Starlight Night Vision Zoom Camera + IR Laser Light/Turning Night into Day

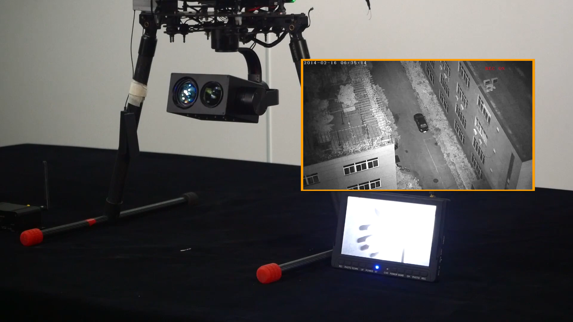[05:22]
The laser output is over two watt so it's very